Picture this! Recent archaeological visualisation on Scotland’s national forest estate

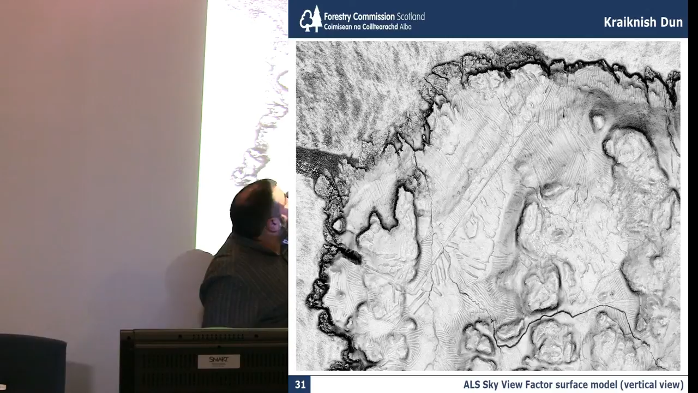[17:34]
indicating where the sun is this is depicting height by the amount of sky at any given point can see which means you can start to pick out areas like the townships the lazy bedding all over this landscape and the wonderful hillfort sorry Dune of Kraknish itself poked out on the fromentry there so this detailed surface model is available then to give to archaeological surveyors to go in pre-armed with a really detailed record of the landscape
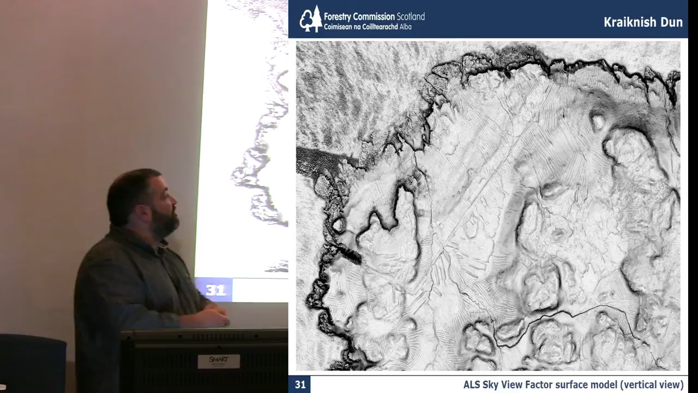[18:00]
to start to record things find new things that we think we've found some interesting other dunes further down the coast but this as a pre
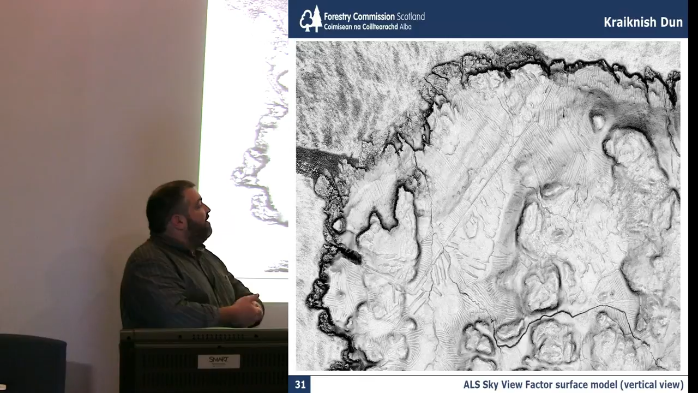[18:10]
record to allow proper death-based assessment pre-survey this is second second to none
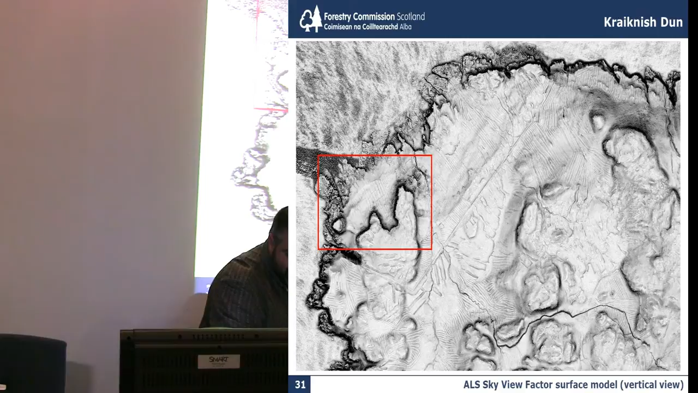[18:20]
again we're zooming into this area where we have the township and the dune and we're about to swing round into what you can do in terms of terrain
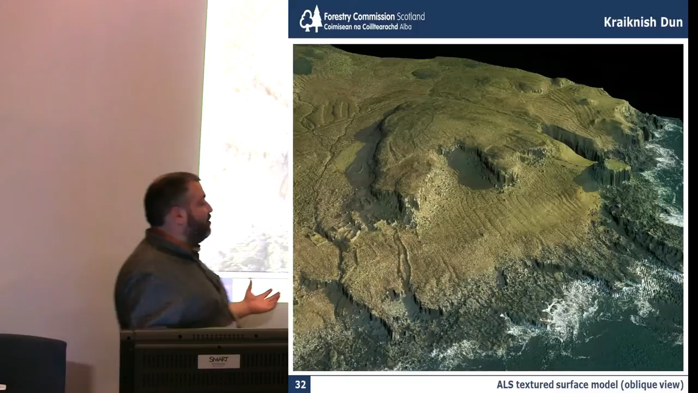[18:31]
modelling from all laser scanned data here draped with real-time captured photography where you can start to see the
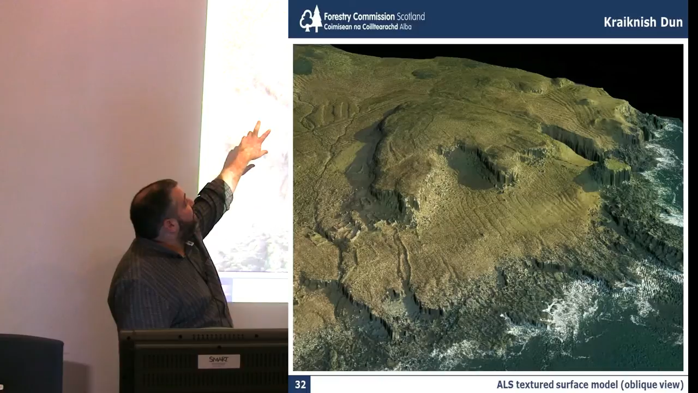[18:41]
township really clearly the lazy beds and then Kraknish Dune in the corner
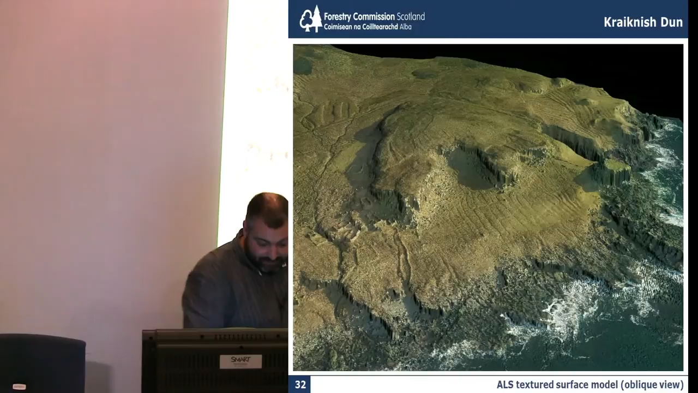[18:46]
Kraknish Dune oh sorry that's the that's the township
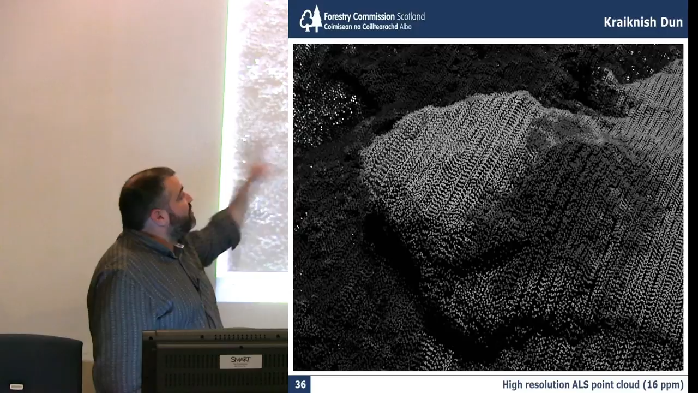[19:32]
can see that we're absolutely plastering the site with laser scan data from the air
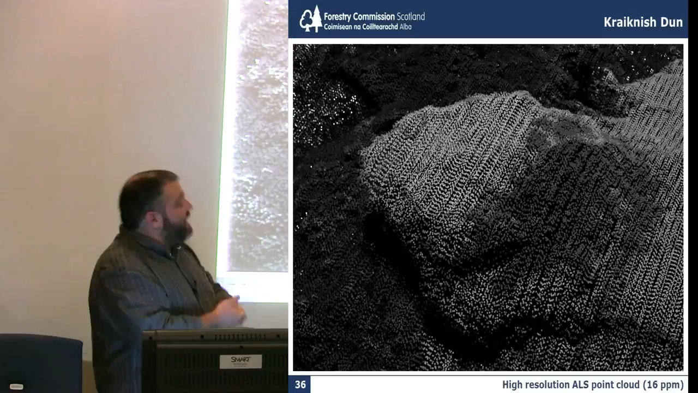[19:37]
but we can also do it from the ground and this is the AOC